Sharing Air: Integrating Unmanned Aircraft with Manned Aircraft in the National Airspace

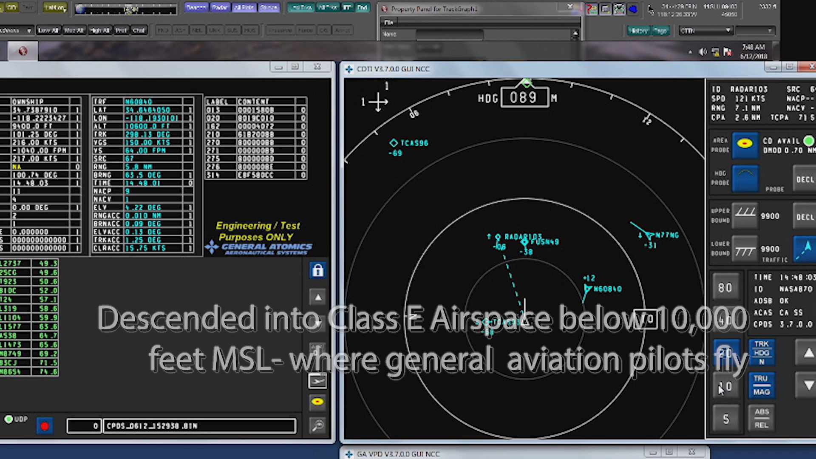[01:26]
NASA 870 traffic 11 o'clock, 6 miles westbound indicates 8,700, unverified, type unknown, intermittent transponder.